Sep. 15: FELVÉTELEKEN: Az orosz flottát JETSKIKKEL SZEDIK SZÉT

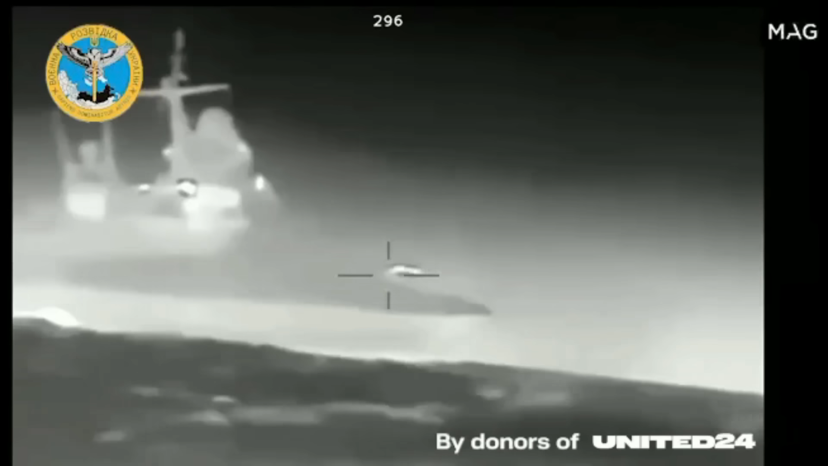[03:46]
Az ukrán különleges erők harci felvételeket tettek közé a csapásról, amelyekkel látható hogyan közelítették meg a tengeri drónok az eszközt.
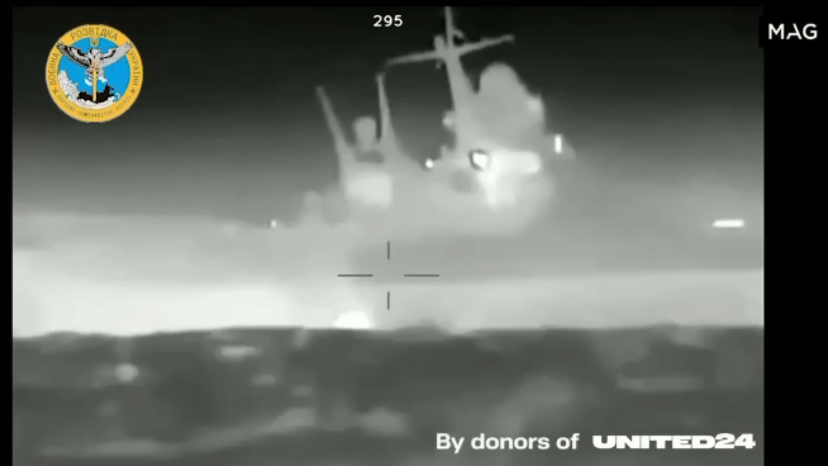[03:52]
Végül állítólag mind az öt drónt lelőtték.